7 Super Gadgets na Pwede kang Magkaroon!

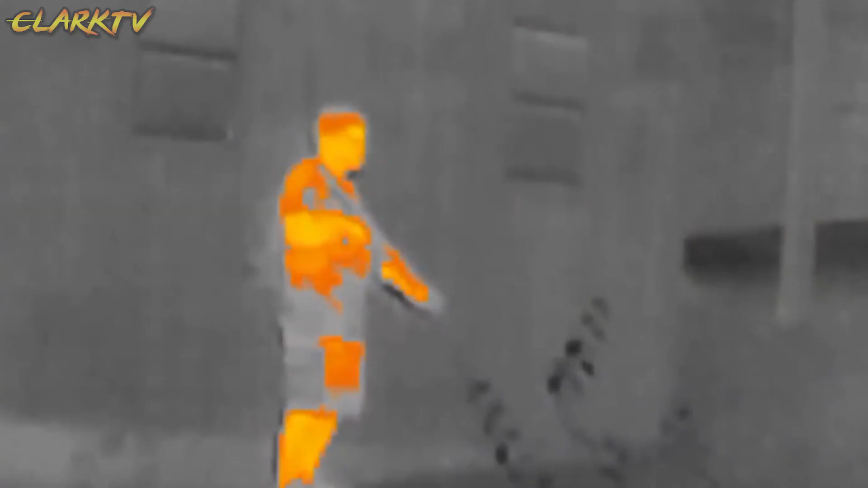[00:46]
Gamit ang Fleer Scout TK, kayang-kaya mo nang magkaroon ng X-ray vision at makakita sa dilim ng mga bagay, tao at hayop kahit pa sa layong 100 yards.
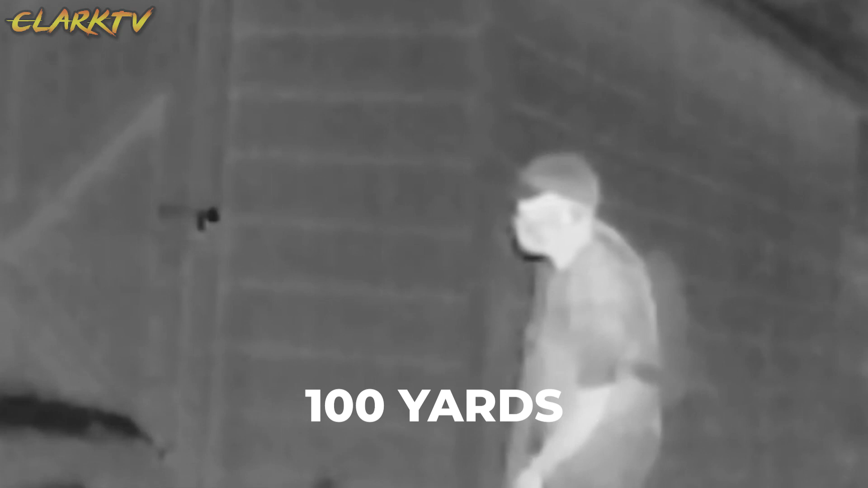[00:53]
Isa tong thermal vision monocular na may low light image
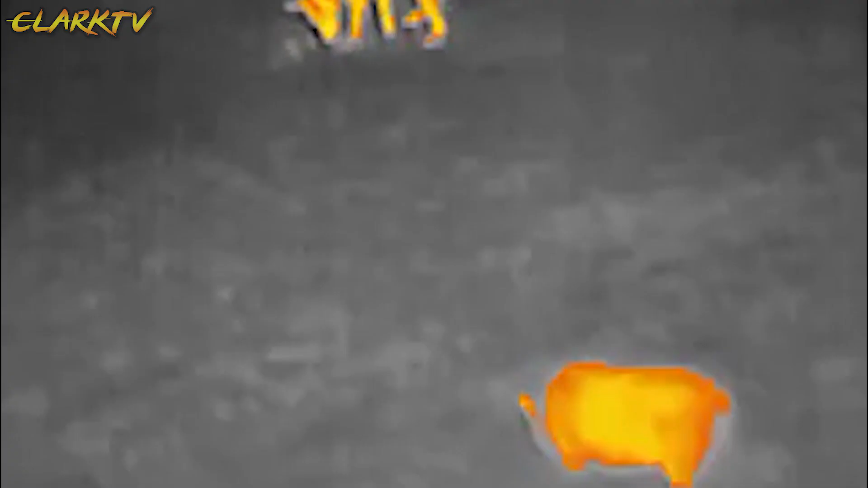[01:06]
Bukod pa roon ay kaya rin itong mag-detect ng heat signature kahit sa dilim.
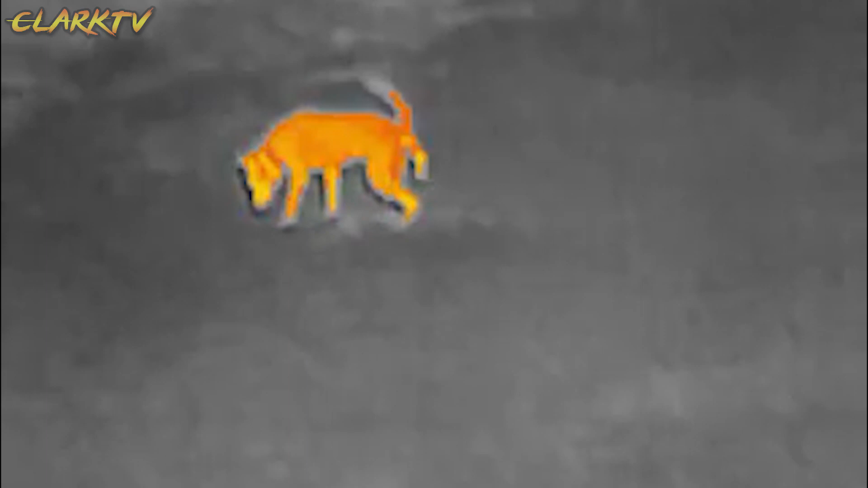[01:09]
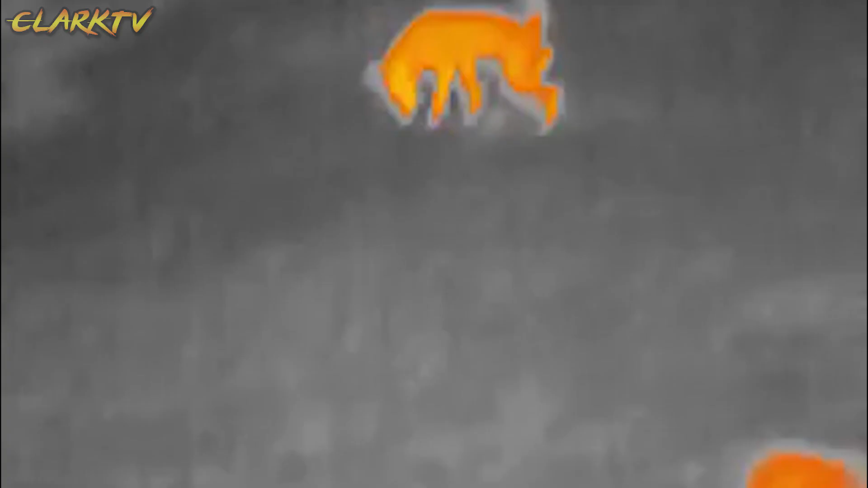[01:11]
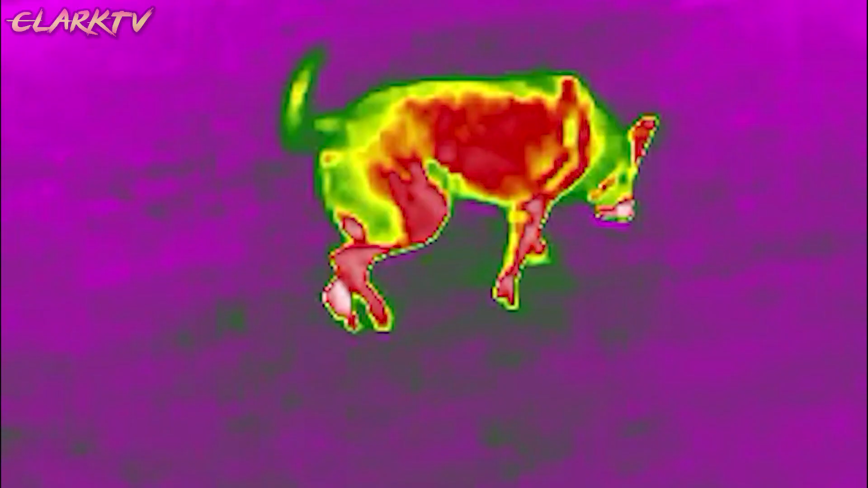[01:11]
Kaya rin ang Fleer Scout TK na mag-take ng pictures at
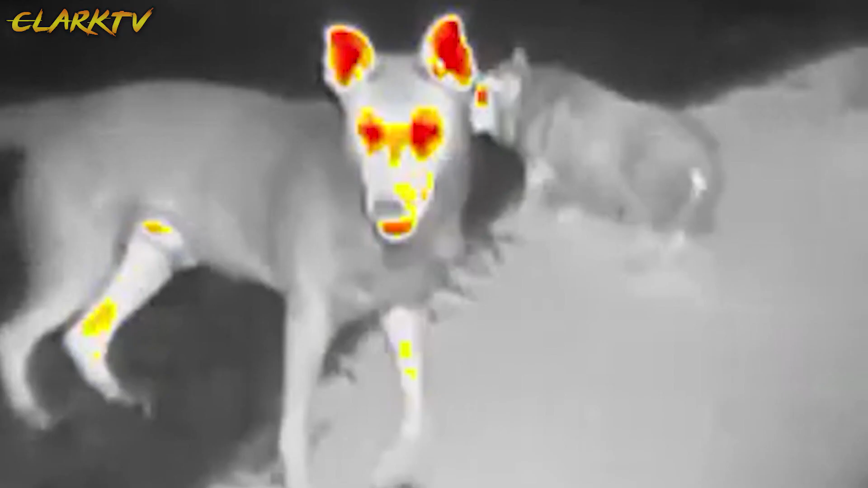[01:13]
videos at pwede kang mamili mula sa 9 video palette choices.
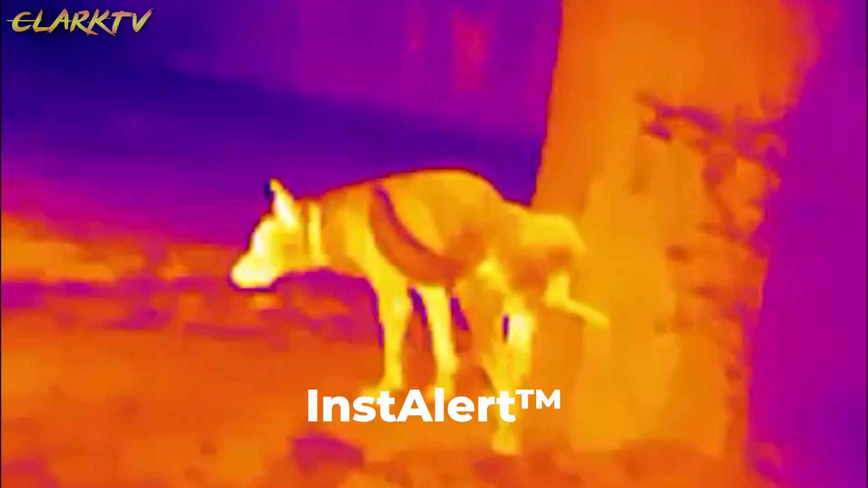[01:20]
Rainbow, Iron, Lava, Arctic at Graded Fire.